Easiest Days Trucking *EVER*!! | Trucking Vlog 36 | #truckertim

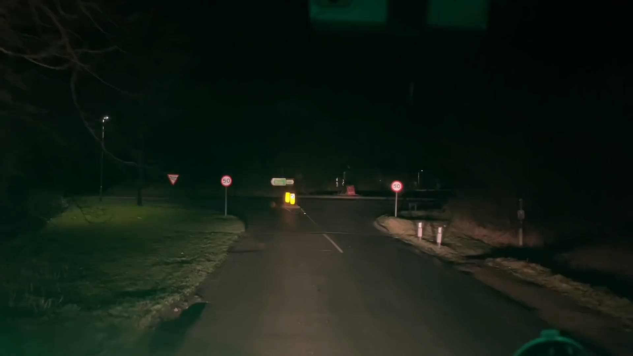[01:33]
he's always busy busy like i say it's only about 15 minutes to uh whiz back
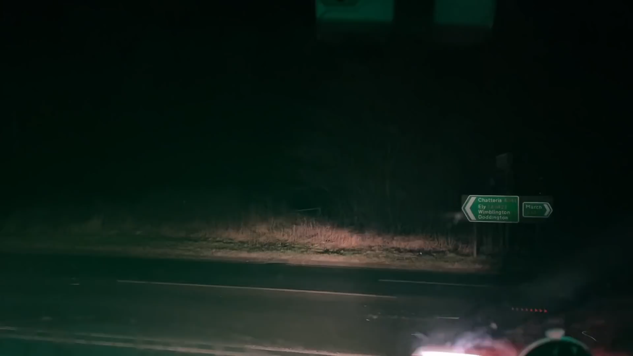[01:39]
oh it's cold in the old cab let's get to whispidge there we are then we're at whispidge already the doors transport yard on the left hand side just there got one of their x trailers on haven't we
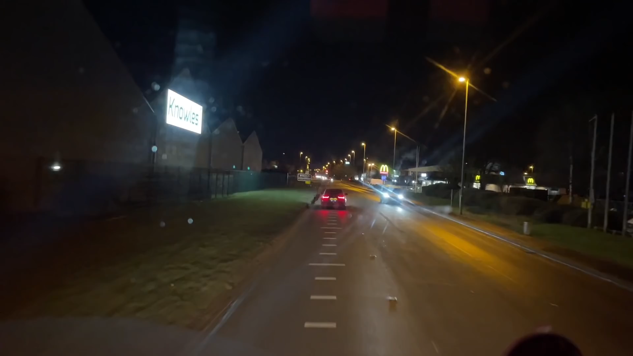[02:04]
it didn't flash that's good oh donald's oh the cab's still cold was it just me i'm probably ill
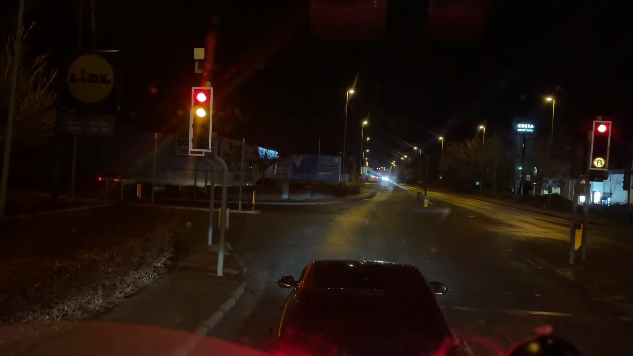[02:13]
probably coming down with the cove it's i've got my red lights on now in the window i had green on this morning but the green i thought was glaring the screen a little bit too much so i've gone back to red i think that's a little bit better not quite as bright oh what the flip so we're going right here
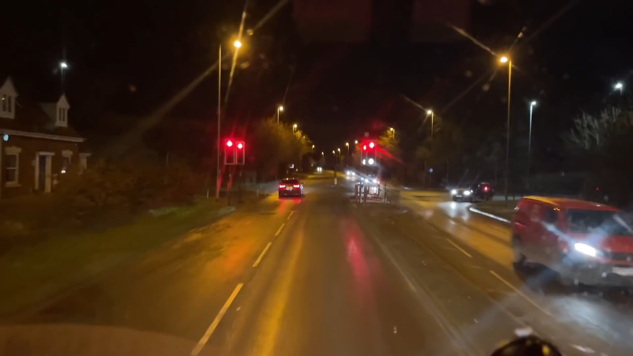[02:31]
go fans just come on full glass for some reason there we go a little bit early really hopefully i'll still let us in
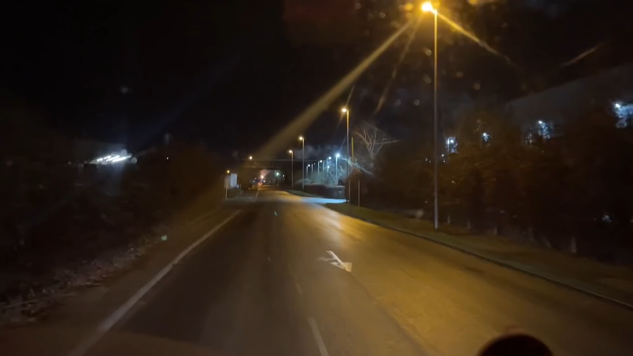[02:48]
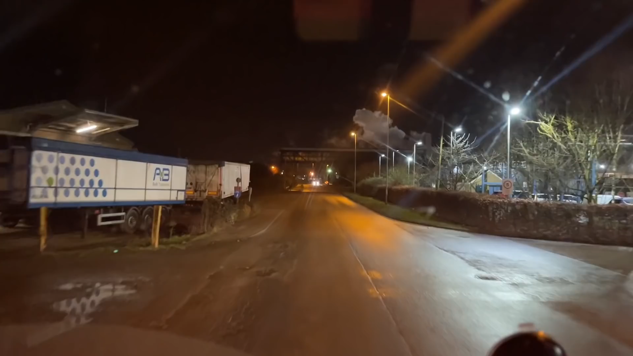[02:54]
not really supposed to be here until six but we'll see if that's in or not there's a shunter there you see that on the left